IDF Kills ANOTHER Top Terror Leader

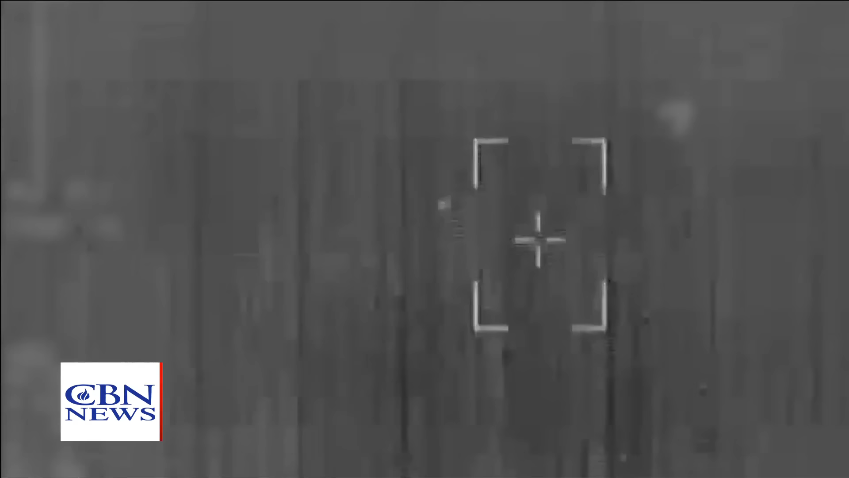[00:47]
Israel is keeping up its strikes in Beirut where their jets blew up Hezbollah weapons manufacturing and storage sites and ground troops found another extensive tunnel system loaded with weapons which elite